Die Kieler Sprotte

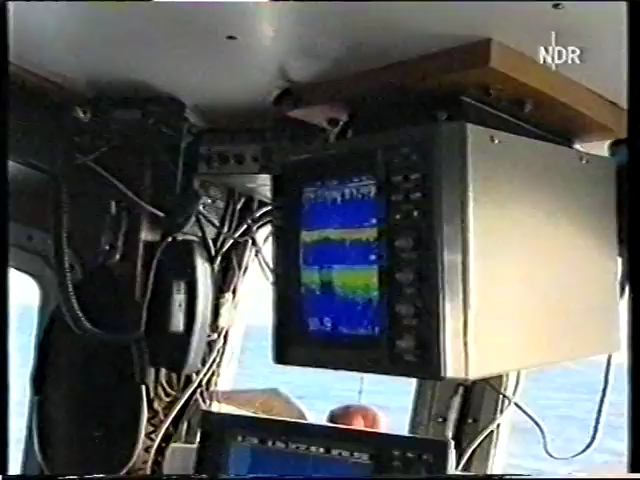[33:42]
Und wenn das dritte Echo durchschlägt, sind das dann Steine. Und warum ist das wichtig? Ja, weil sich meistens der Dorsch da aufhält auf den Stein.